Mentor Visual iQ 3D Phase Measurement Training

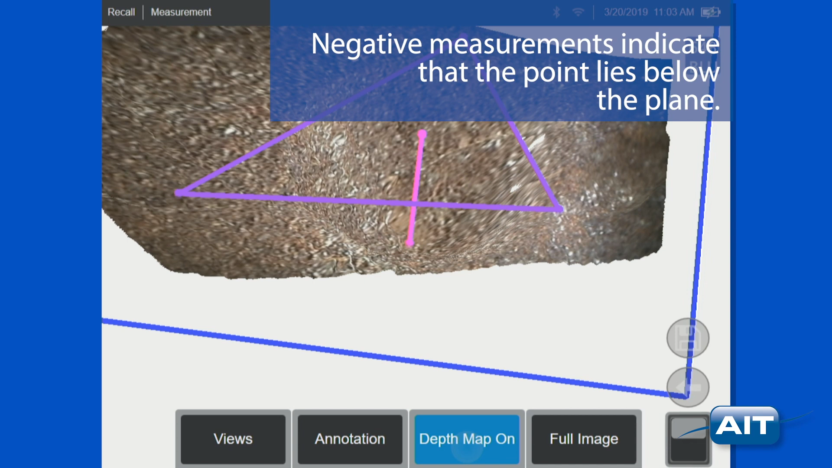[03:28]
Negative measurements indicate that the point lies below the plane.
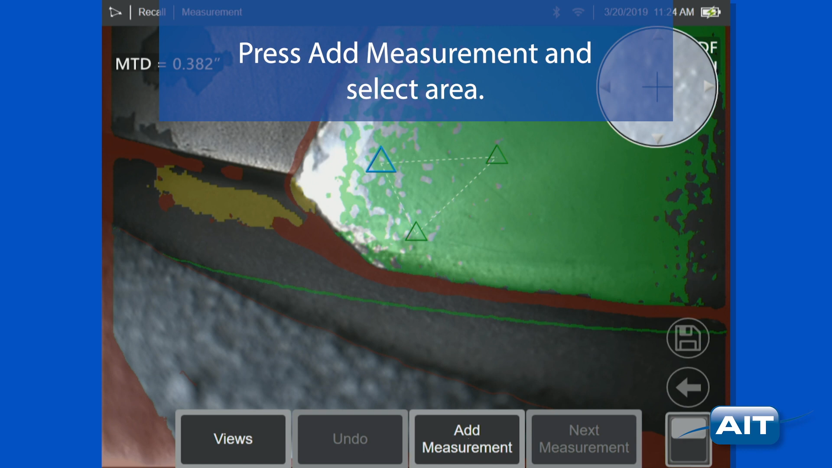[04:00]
Press add measurement and select area. Place three or more cursors, up to 24, around the edge of the area you want to measure.
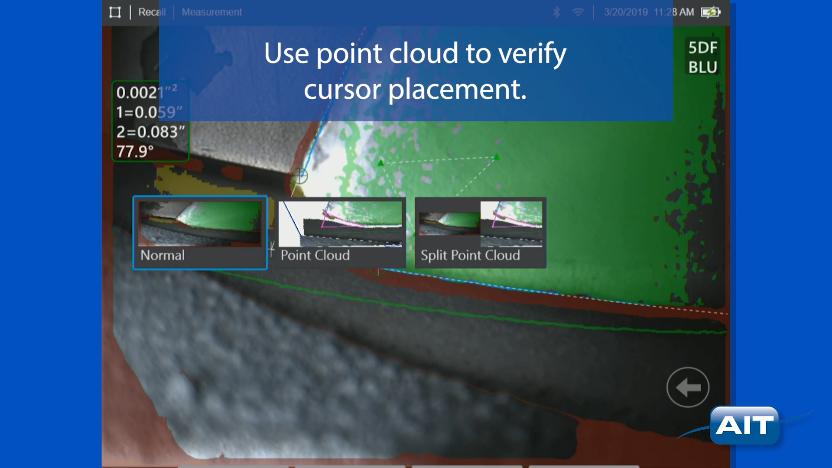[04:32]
Use point cloud to verify cursor placement.
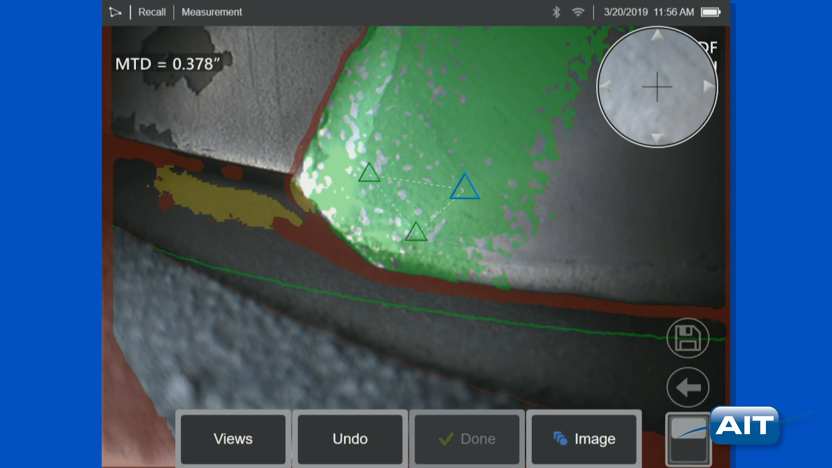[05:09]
And then use depth measurement on the shroud.
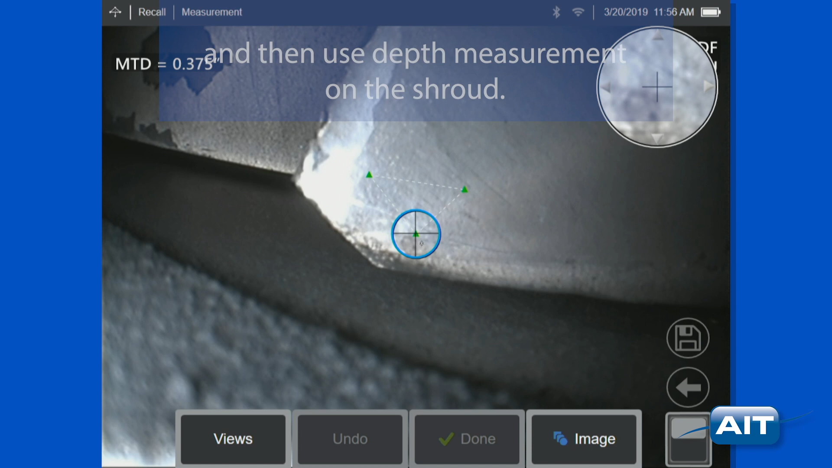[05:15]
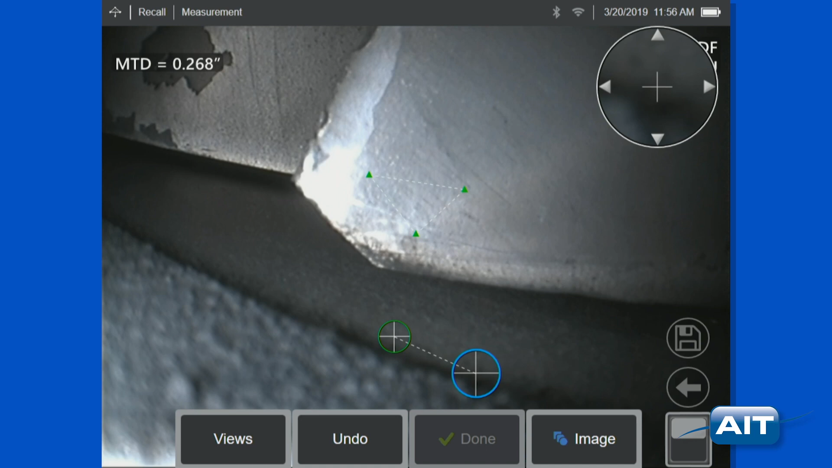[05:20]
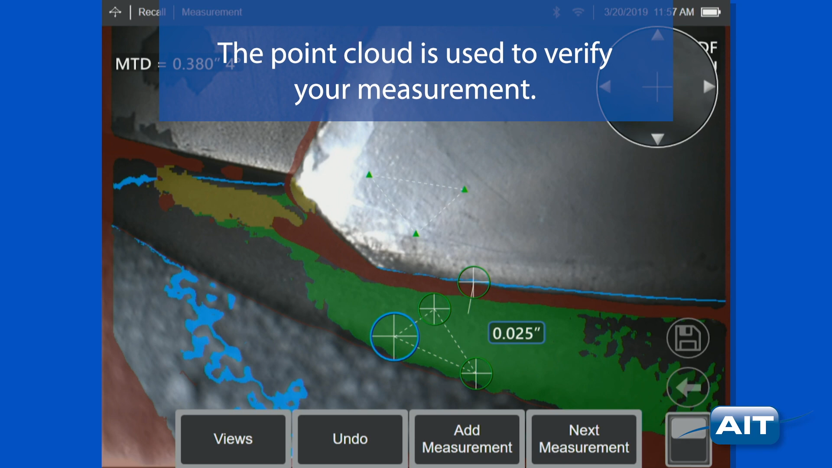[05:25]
The point cloud is used to verify your measurement.